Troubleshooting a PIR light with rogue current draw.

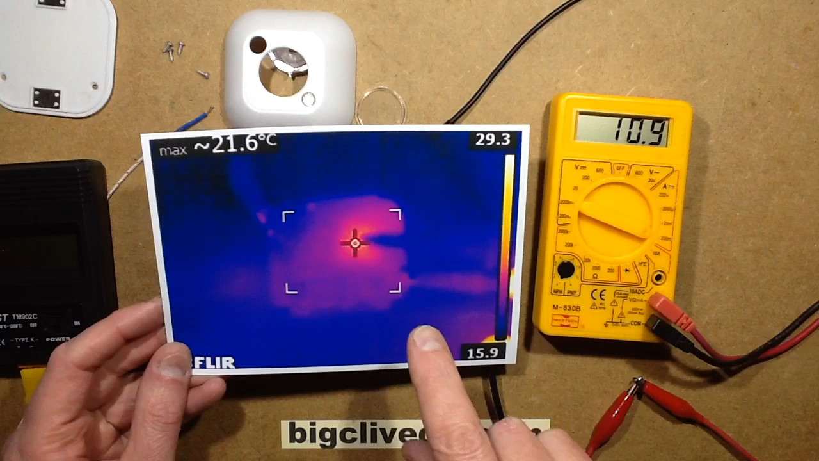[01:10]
On screen: max 21.6°C
if you consider that's 4.5 volts about 10 milliamps, it's 45 milliwatts And it produced a very vivid Difference in intensity.
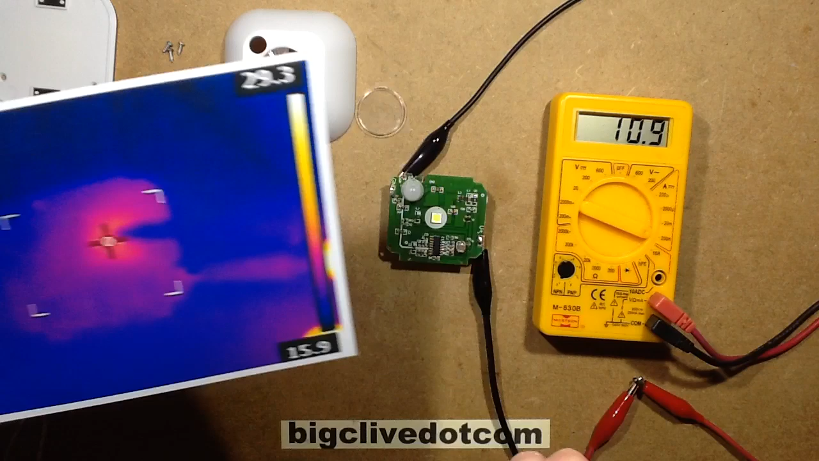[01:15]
Now because I'm quite close with the thermal imaging camera I can't use the, it's got the facility for overlaying,